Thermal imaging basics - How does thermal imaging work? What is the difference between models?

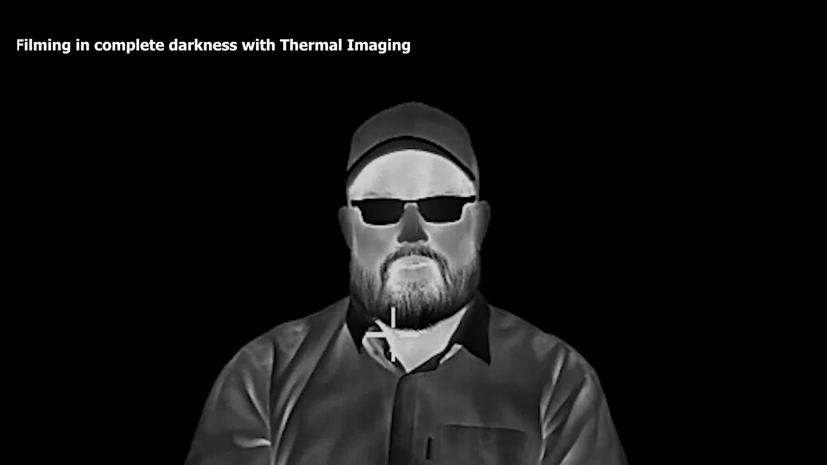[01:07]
can be ambient low light from for example the moon or infrared light coming from an external lamp the reflection of that light is
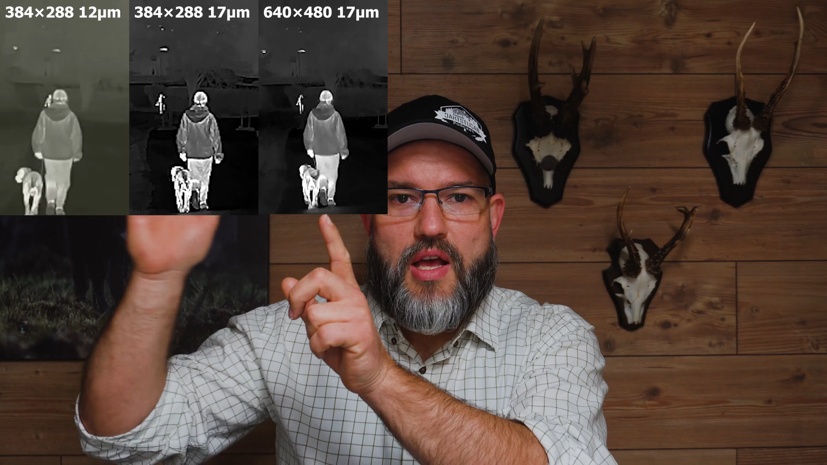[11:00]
284x288 with a 12 micrometer pixel pitch what you can see is that between the two old sensors sensors with a 17 micrometer sensors you can see clearly see the difference and this 640x480 is really